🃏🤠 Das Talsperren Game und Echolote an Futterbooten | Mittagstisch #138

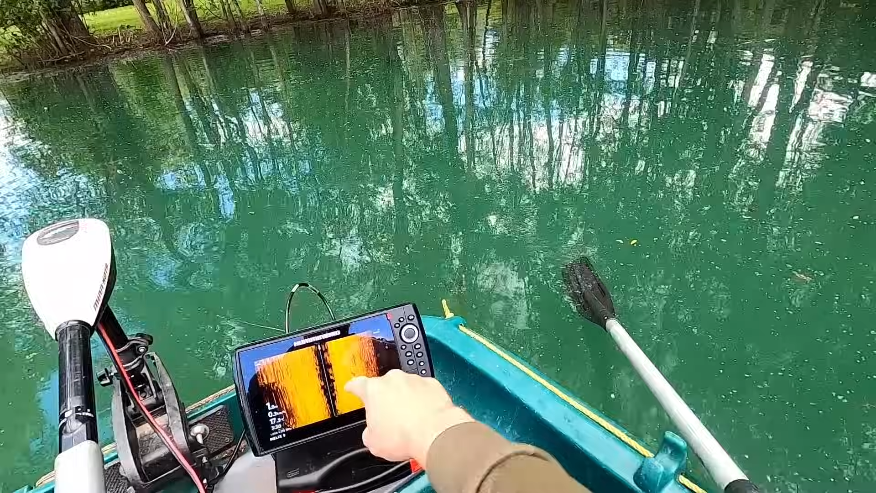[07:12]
Fisch. Passt mal auf. Diese schwarzen, die Dinger stehen hier hinten drin. Die schwarzen Flecken sind die Fische. Ja, hier. Karpfen.
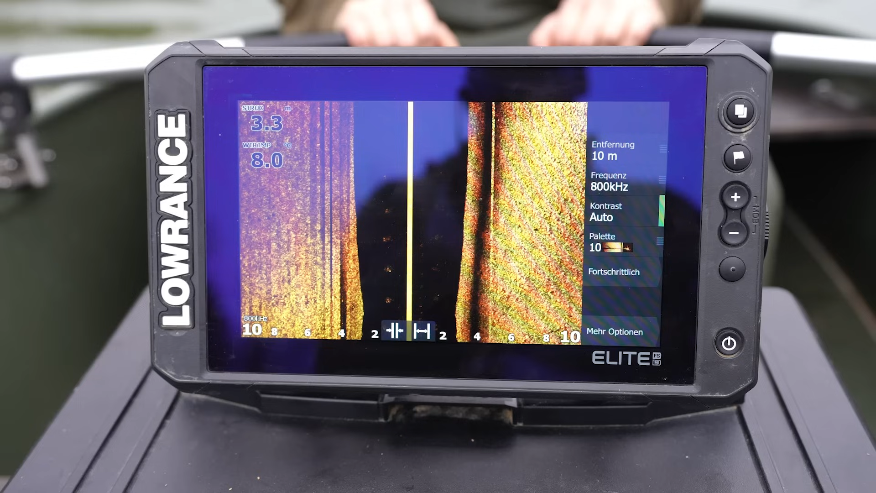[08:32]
Genau, also wenn du einen Sidescan hast, wer das kennt, der hat hier gerade nach unten den Blick in, äh, in, in, nach unten, ne?